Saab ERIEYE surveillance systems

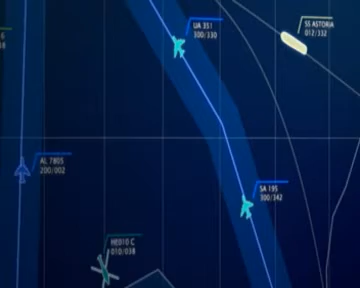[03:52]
The SIGINT Information from all onboard sensors is integrated into a total air and sea situational picture.